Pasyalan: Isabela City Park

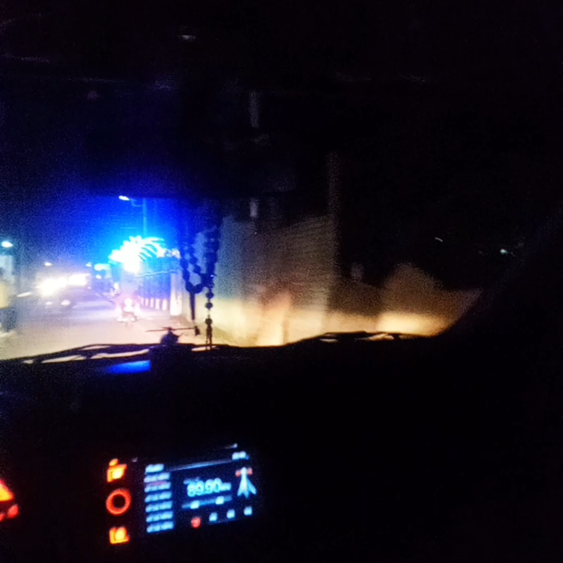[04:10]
Medyo inantok na. At sa daan, pa-uwi. Binidyohan ang City Hall. Ganda. Promise. Ganda ng lightnings. December na pala ngayon.
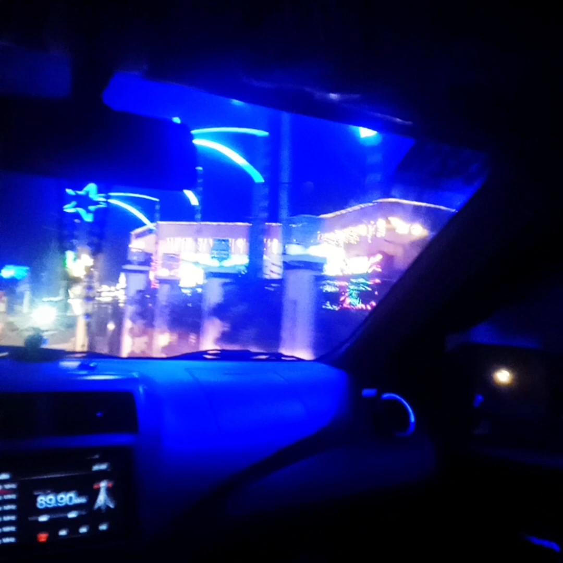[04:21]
Kaya yan, Alumbra 2023. In-open na nila yung ilaw. Pa-ilaw sa City Hall.